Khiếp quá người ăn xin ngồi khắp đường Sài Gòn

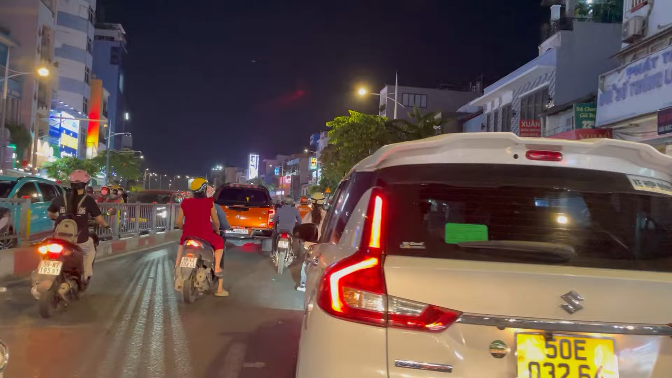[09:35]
người ta phải thành những người ham nét như ở cuộc sống bên Mỹ vậy đó cô chú anh chị, để người ta để đi nhận những phần quà từ thiện để người ta sống qua ngày. Dạ bây giờ thì em đã lên chuẩn bị lên trong cầu đi về cầu Nguyễn Nhân Cừ rồi đó cả nhà. Dạ. Còn những Nguyễn Cừ hướng này là mình sẽ đi về đi về quận 7, đi về Nhà Bè luôn đấy à, đi về khu Trung Sơn của quận 7 á.
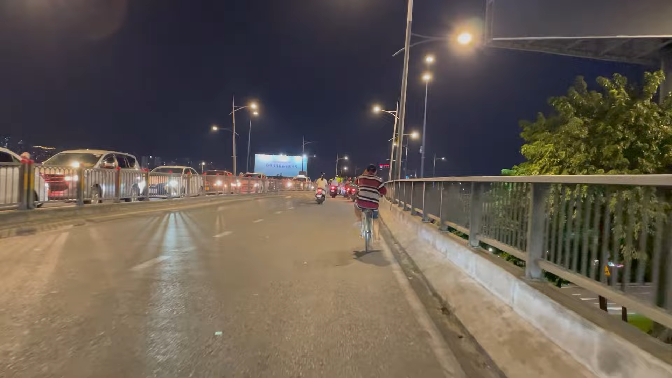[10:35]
Cừ này nó cái dốc nó rất là cao nên là người ta chạy xe lên đó.
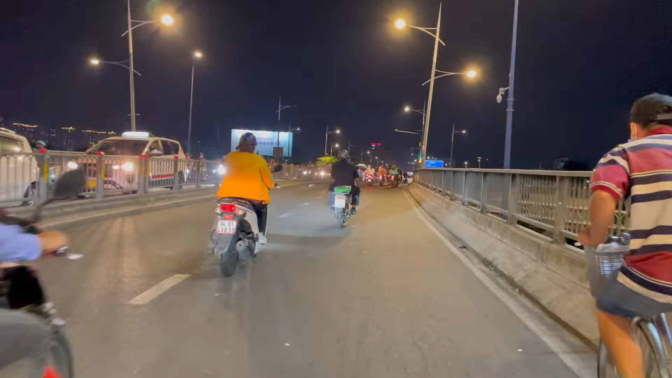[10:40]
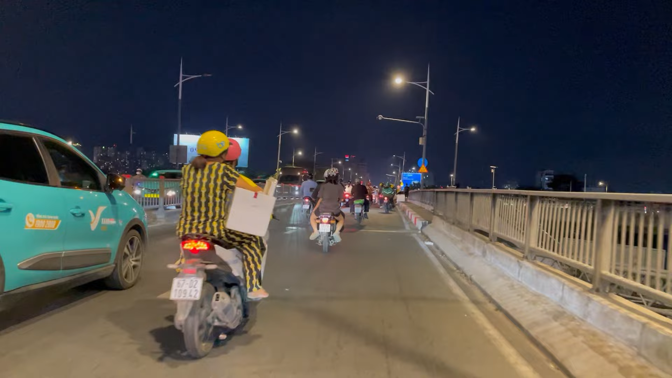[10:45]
Ở đây thì nó đó chuẩn bị nó có những cái vỉa hè như vậy này của chúng mình chị. Hình như là hôm nay trời mưa to quá cho nên là những cô chú anh chị mình lớn tuổi này
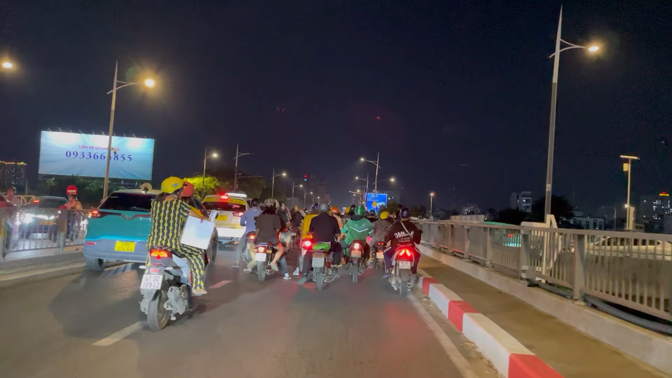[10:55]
cho nên là người ta khó lặn quá là không có ngồi nổi nên người ta đi vô hết rồi của chúng mình chị. Những con lem đó, những cái con lem đó thì thường thì cô chú anh chị mình ngồi rất là nhiều,
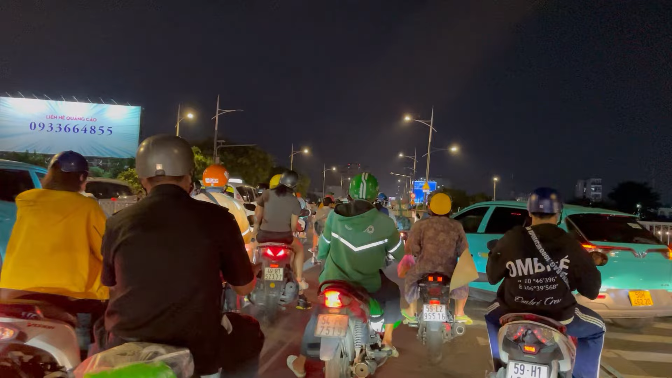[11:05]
nhưng hôm nay thì em lại không thấy rất là vắng vẻ những người hơi nhỏ chứ. Nếu mà cập nhật được hình ảnh đó thì em sẽ chia sẻ cho cả nhà mình cùng xem.